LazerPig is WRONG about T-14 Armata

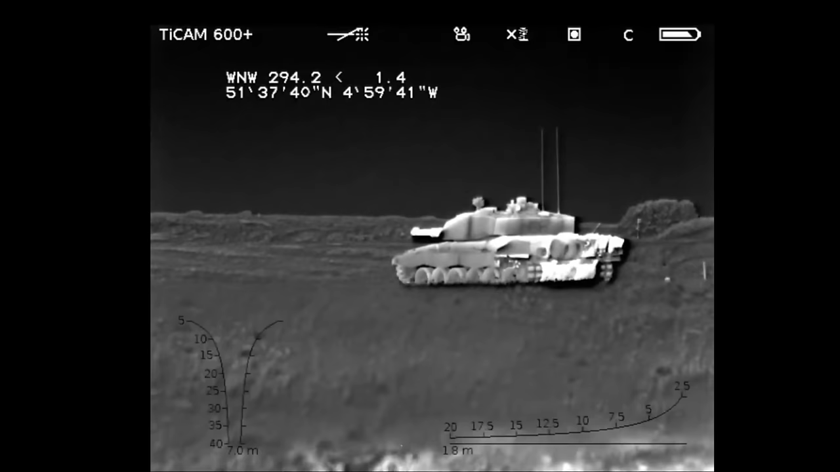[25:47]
modern anti-tank weapons will find the tank based on its thermal signature,
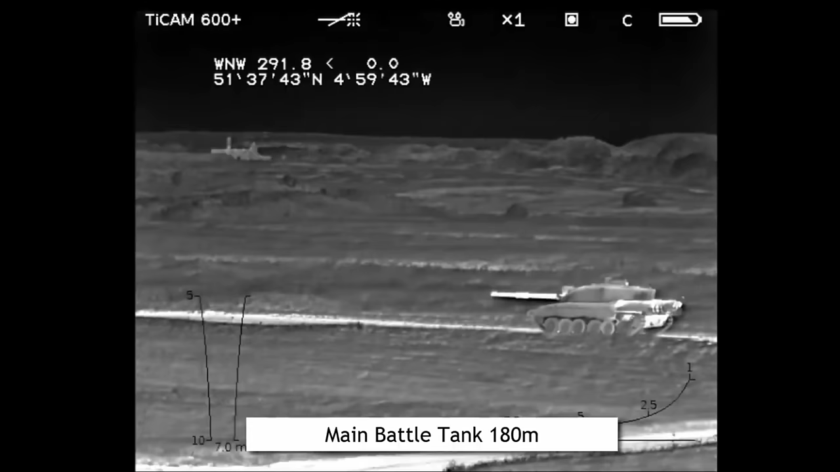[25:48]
so it can be as low to the ground as you want, it will still get hit.
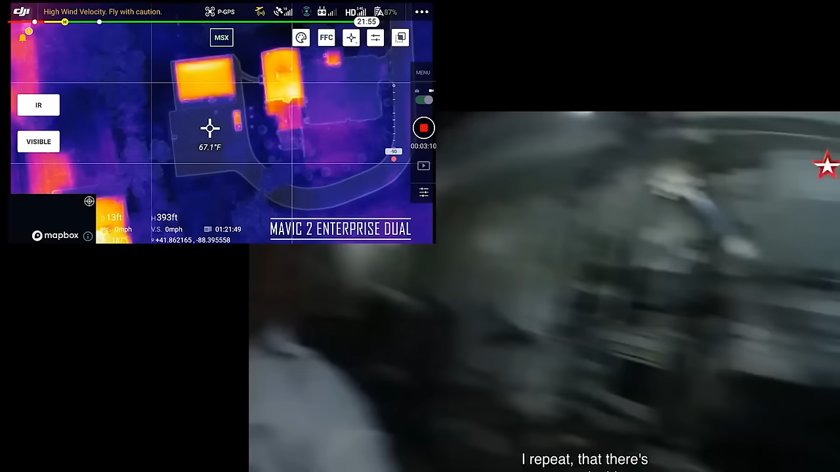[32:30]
If you've got a spare five grand, you can go into any high-end spy gadget store and buy a drone that will give you better night vision and higher tracking capabilities than the latest generation of modern Russian tanks.
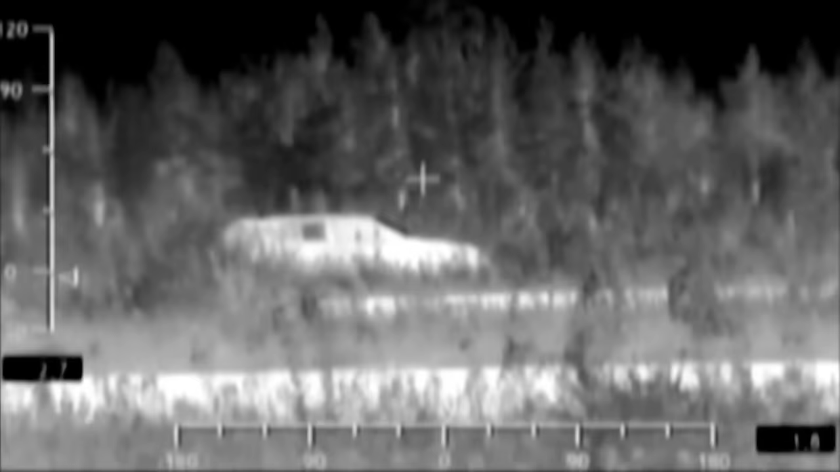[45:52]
Adaptive can be sort of deceiving on the first glance. It is impossible to make a tank invisible in the thermal for several reasons.
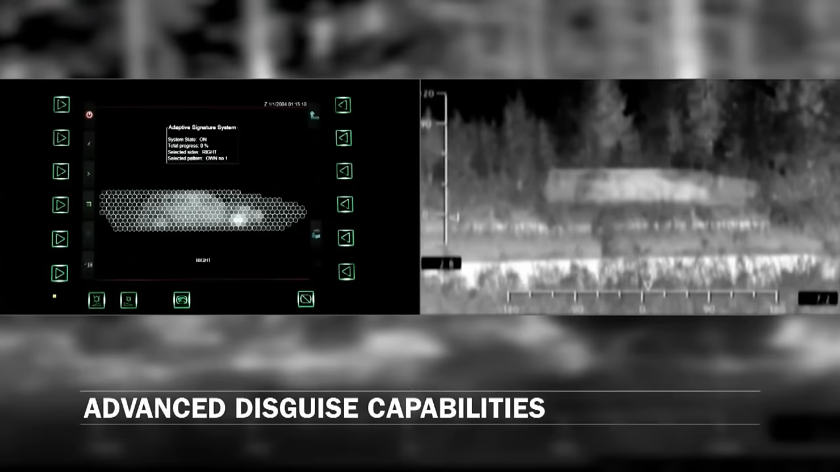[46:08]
The problem with this system is that it needs to be installed on top of the tank's surface, and if we look at Abrams-X,
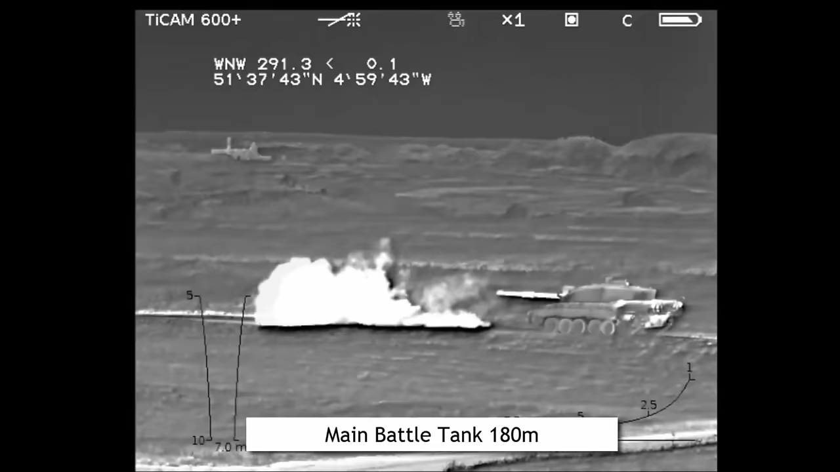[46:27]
Guns heat up from shooting, the exhaust is always hot, the area around the engine is also always going to be hot,
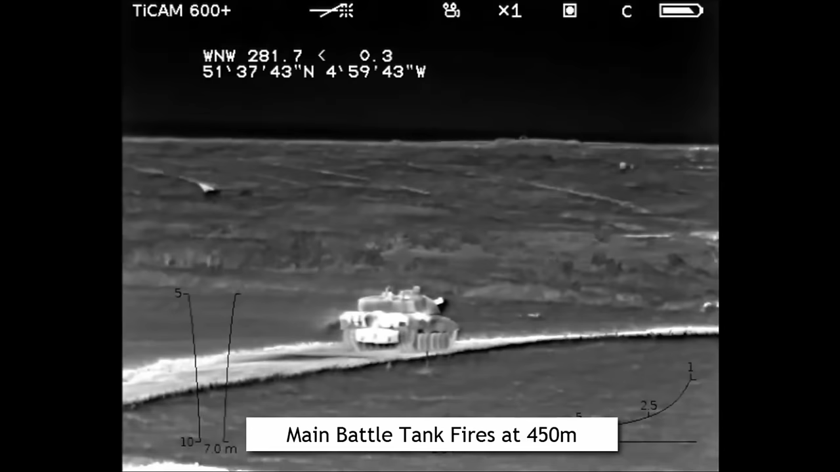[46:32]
as will be the roof, where the hatches are usually located, if it is sunny, of course.
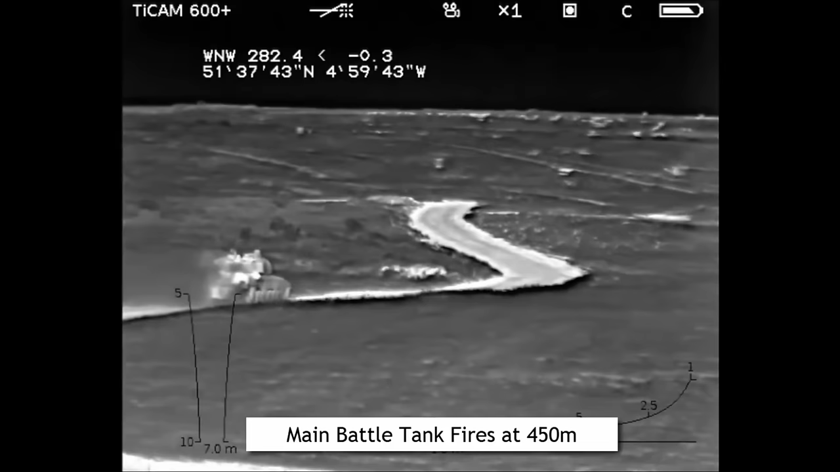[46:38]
Adaptive can only help make the tank less visible, but it will never make it fully invisible,